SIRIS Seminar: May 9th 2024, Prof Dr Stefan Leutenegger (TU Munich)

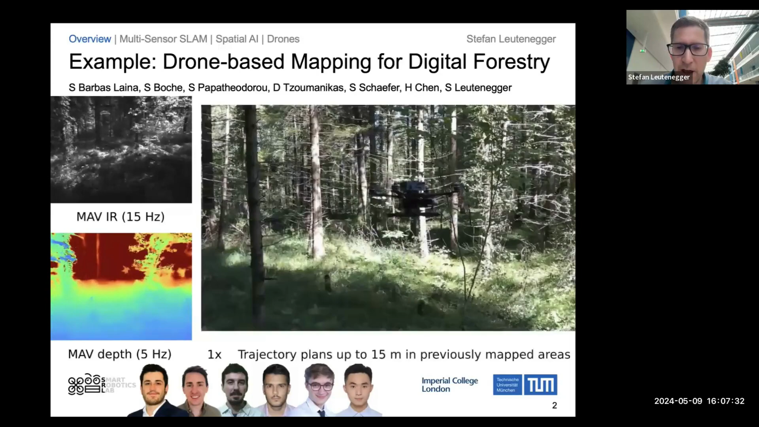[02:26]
So the overall goal, maybe I should say here, flying through the forest is to do precision forestry. So you want to actually create maps that are really quite accurate,
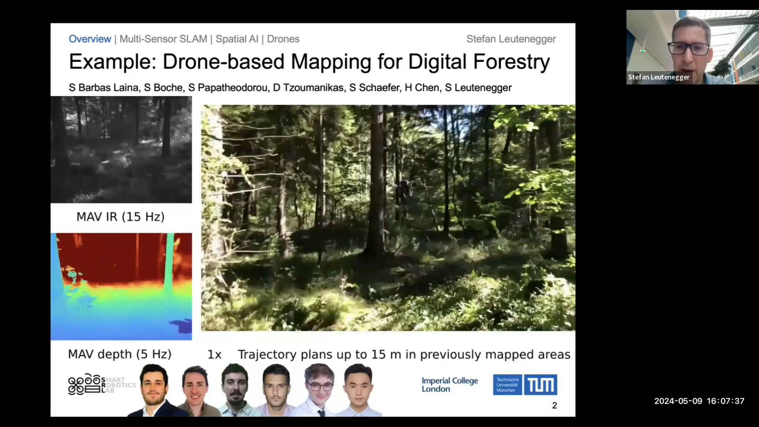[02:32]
that can serve as a basis for decision-making, for forestry decision-making.
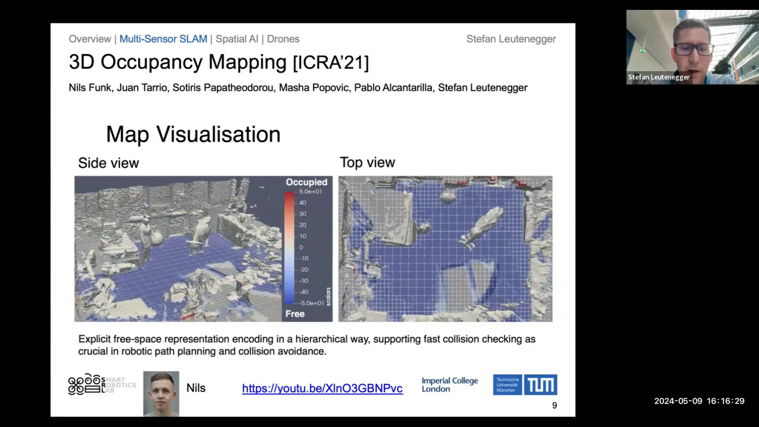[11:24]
The free space represented in blue, right? So this is what you have actually observed. And this can be now distinguished from the gray areas, which are unobserved and therefore potentially unsafe to fly into. What's also important is that we have this representation here in multiple resolutions or adaptive resolution. So you're trying to be accurate and detailed only at the surfaces where it's actually needed, where there are details. And in the free space, you can prune things and represent them really quite coarsely as big chunks of free space that then allows you to do queries very, very fast. So now we can do really quite fast motion planning in here, also through quite long distances, as for instance, might be needed in the forest.
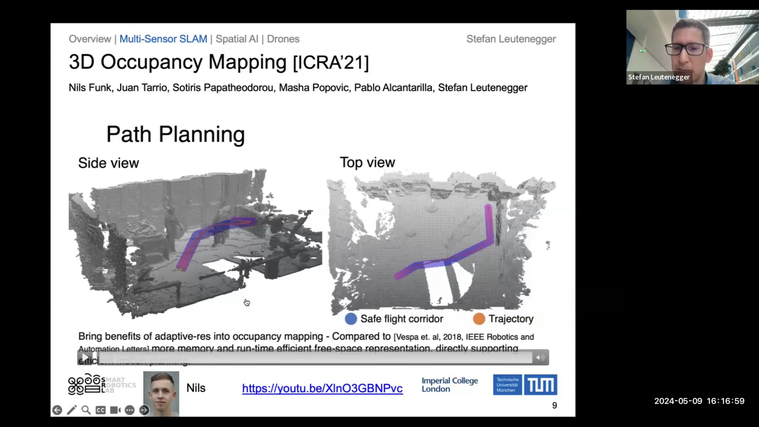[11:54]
And the next element that made this whole thing work is that you actually chop up things into sub maps, right?
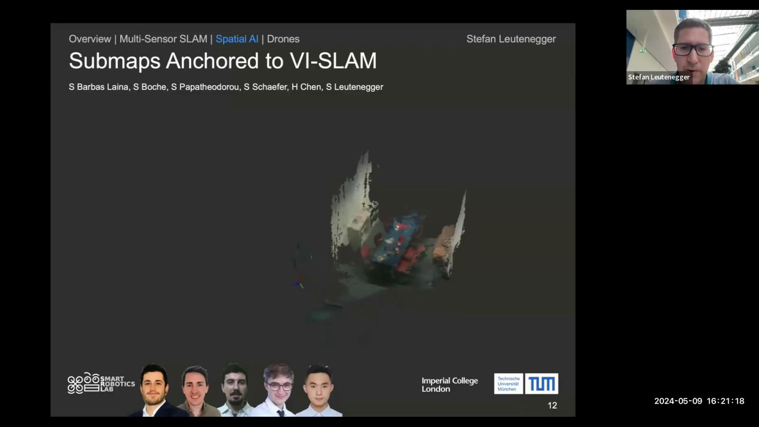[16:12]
So, so far, this is just a more traditional visual inertial SLAM system. But what you can see in a second is that as you are actually reconstructing this, we are also aggregating vision language features in a kind of fused way. So we are aggregating them from different viewpoints and fusing them in the map such that now we can do open vocabulary queries of this map, right?
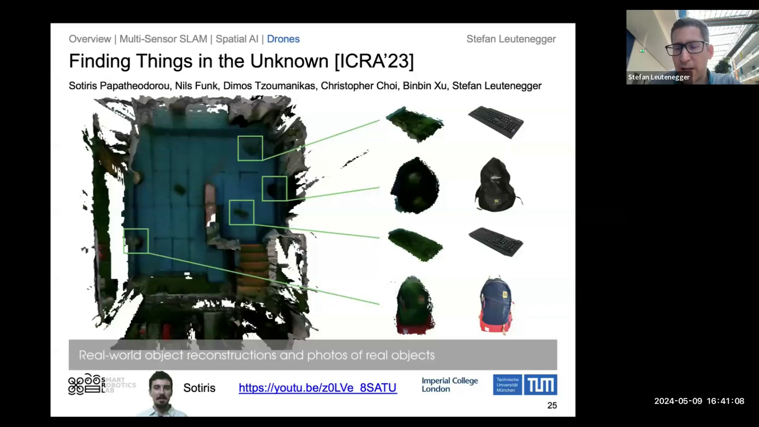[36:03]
from close enough such that it will certainly find all of these objects of interest. So this kind of now forces you to combine the kind of object level semantic understanding with a robot task, right?
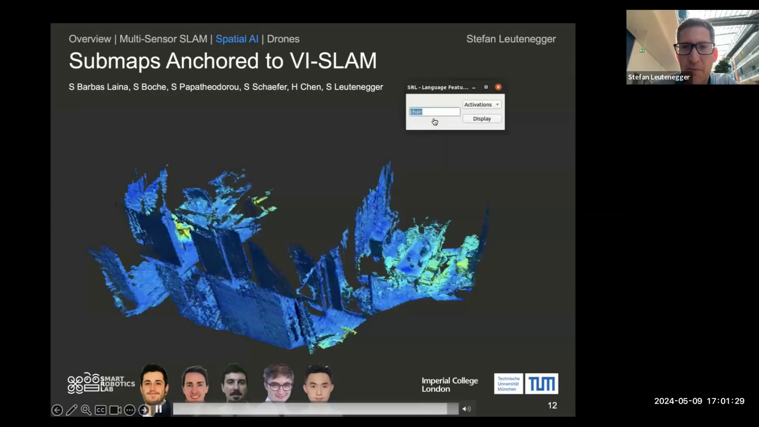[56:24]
And then this goes through a language encoder and the language encoder then, um, basically, um, allows you to query all of the maps. So this is effectively just some, some kind of dot producting of the language features with the, the, the visually aggregated features from the 3d map. And you get this kind of, um, hotspots, right. Of, of where the sofa is. So this is now here on the, on the right. Thank you.